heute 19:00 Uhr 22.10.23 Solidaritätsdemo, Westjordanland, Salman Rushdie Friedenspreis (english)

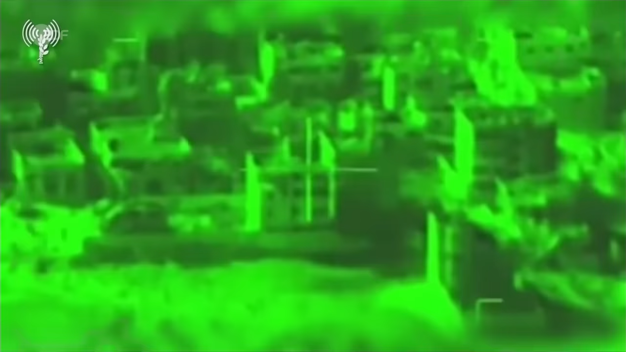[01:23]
Die israelische Luftwaffe hatte in der Nacht mehrere Ziele
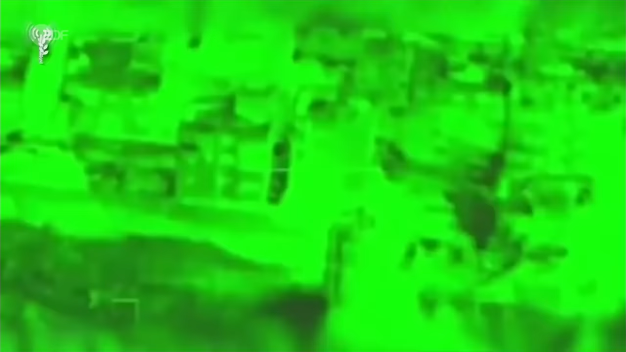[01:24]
in Gaza
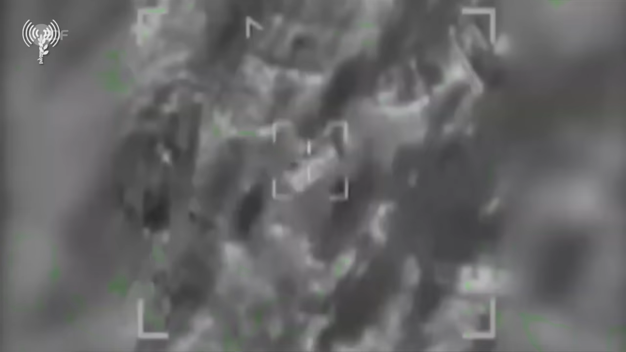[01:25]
und
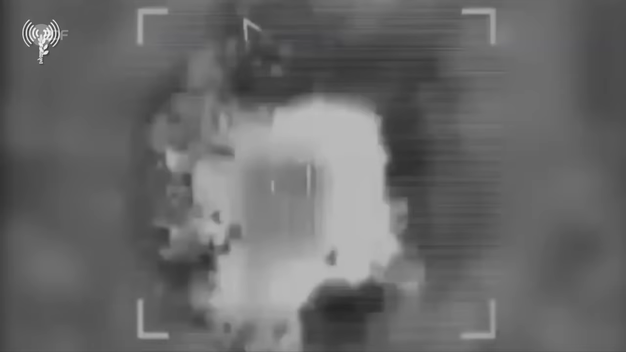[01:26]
auch diese Moschee im Westjordanland bombardiert.